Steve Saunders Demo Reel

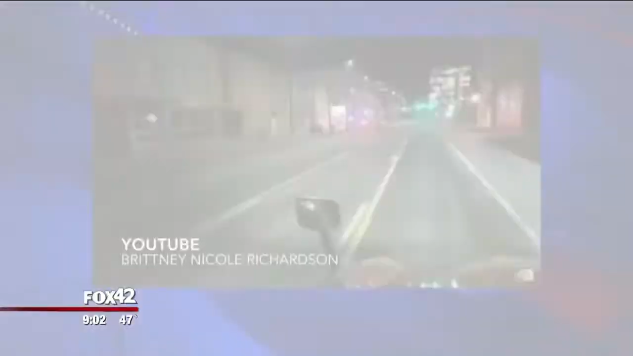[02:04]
She says she heard the gunshots and got this video just minutes after the shooting happened. Officers are blocking off literally all the streets down here in downtown Omaha.